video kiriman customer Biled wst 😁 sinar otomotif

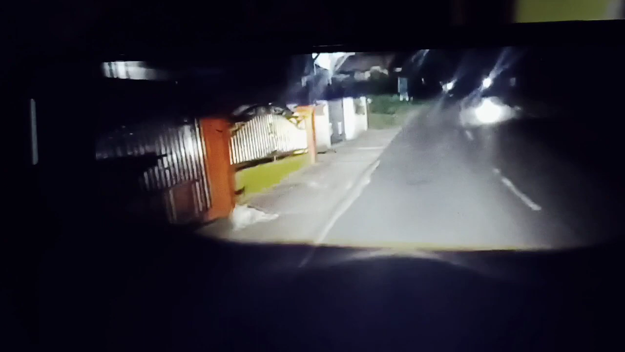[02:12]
Untuk saat ini emang untuk projinya saja bisa. Nah itu ada motor lewat, seperti nggak pakai lampu ya, karena emang ini maksudnya lampu spesial begitu. Oke, kita akan coba masuk ke dalam video aja ya, ini hanya sebagai inspirasi kita saja, kurang lebih kalau dipakai malam hari seperti apa begitu ya.